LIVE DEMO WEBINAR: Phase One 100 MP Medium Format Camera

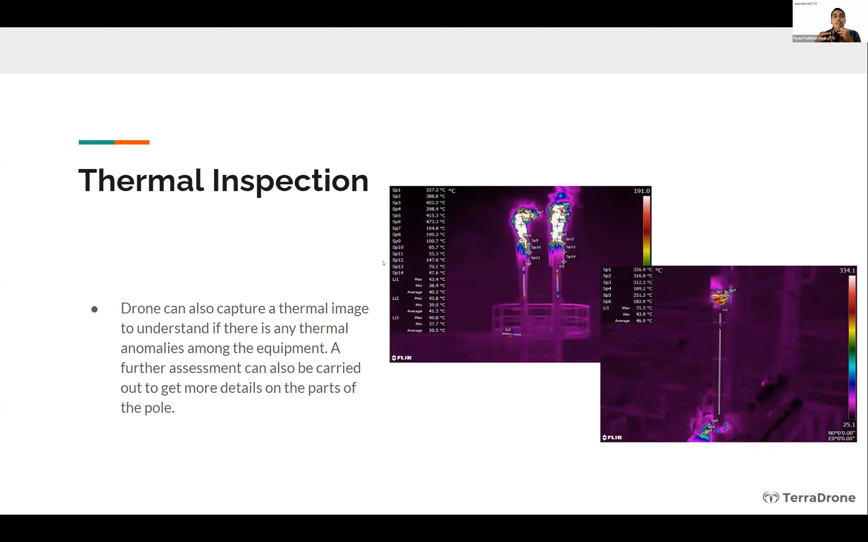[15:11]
memancarkan panas, gitu ya. Dan juga ada hubungannya antara panas dengan integritas strukturnya, gitu. Jadi terkadang perlu dilakukan inspeksi thermal.
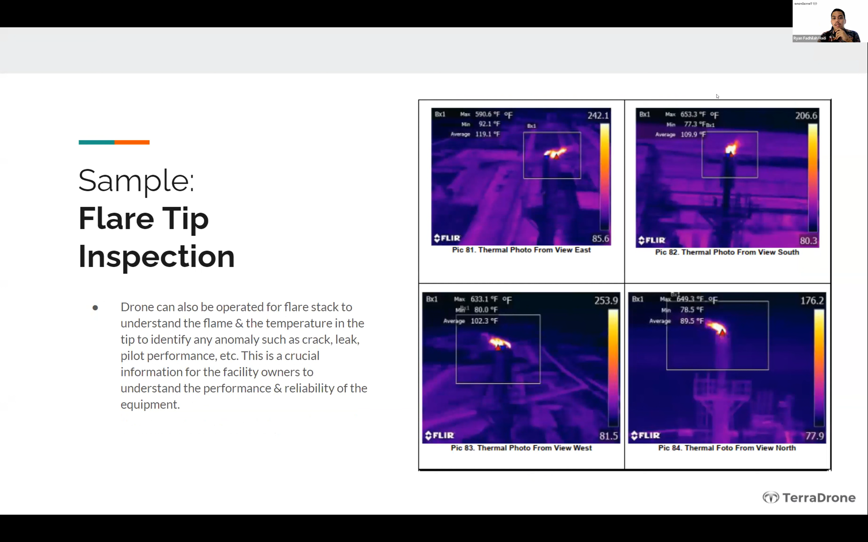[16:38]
Terus ini contoh lain juga, ini thermal inspection tapi untuk substation atau gardu induk. Biasanya sebelum di ini setelah konstruksi kan, sebelum diserahkan, sebelum dijalankan, itu dites dulu, ada commissioning, misalkan maksimum kapasitinya di ini dulu, terus PLC-nya bekerja atau enggak,
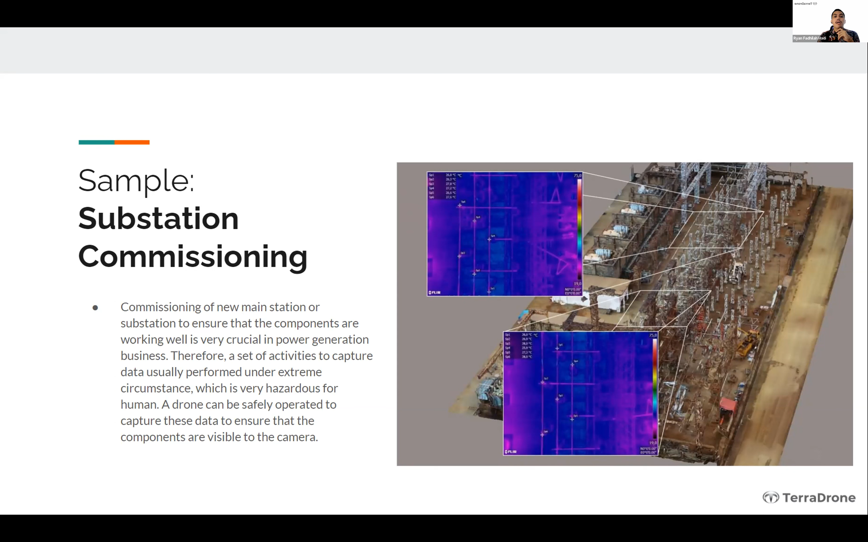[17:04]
itu drone juga bisa membantu dari sisi monitoring thermal. Terus kalau di utility atau di power line, ya contohnya ini ya, inspeksi untuk insulator.
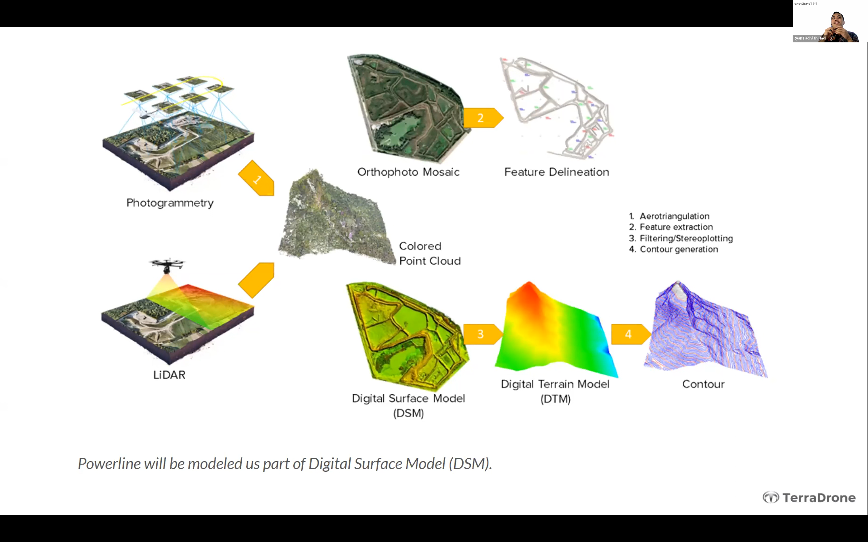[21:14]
Jadi kasarnya kotak rokok aja itu biasanya terlihat kalau mau identifikasi sampah gitu ya, bahkan sampai kotak rokok itu juga bisa kelihatan. Nah, ini juga gambaran lain dari sisi diagram.